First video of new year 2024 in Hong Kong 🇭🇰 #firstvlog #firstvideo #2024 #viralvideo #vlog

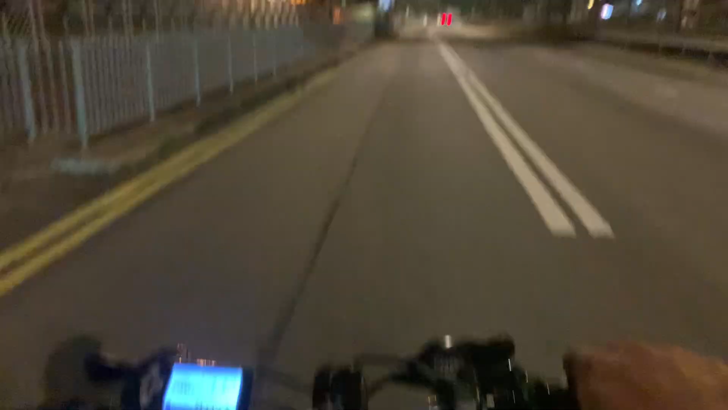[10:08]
सरकार कस्टमर की बिल्डिंग के पास पहुँचने वाला हूँ, वो सामने बिल्डिंग रही कस्टमर की,